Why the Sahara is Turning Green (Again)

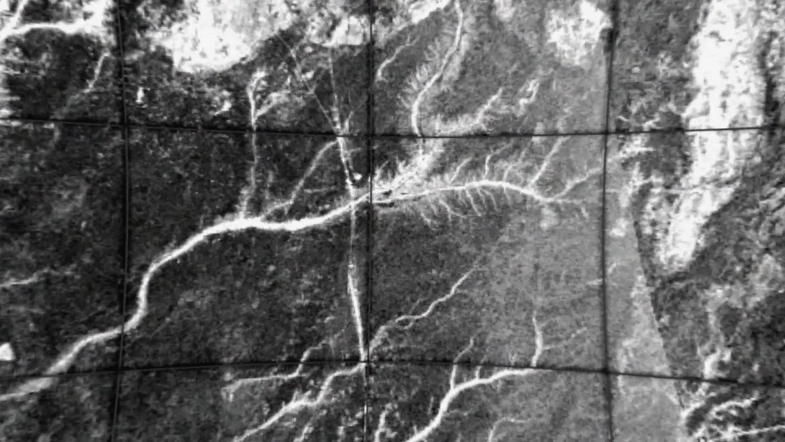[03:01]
winding its way from more than 500 kilometers inland towards the coast.